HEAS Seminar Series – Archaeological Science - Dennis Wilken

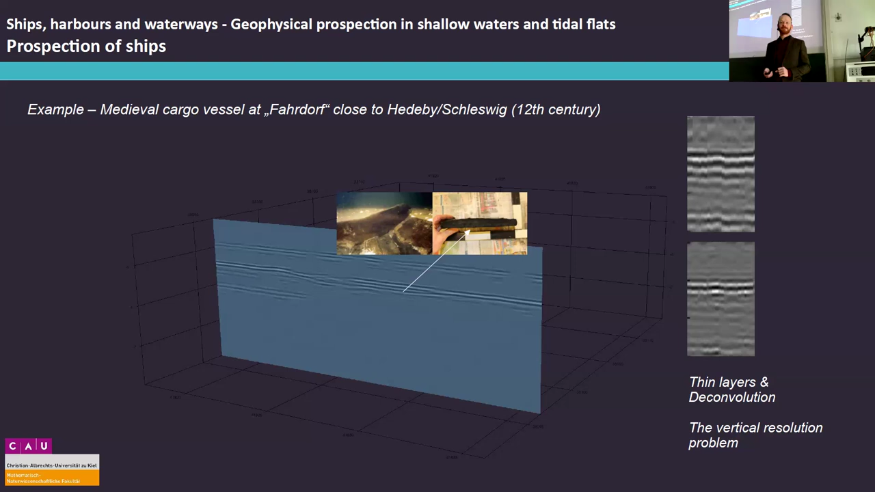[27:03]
It's always a very thin layer of wooden remains buried under the seafloor or on top of the seafloor. So this is a very crucial part of seismic processing, the deconvolution. And then you end up with these time slices that I've shown you before.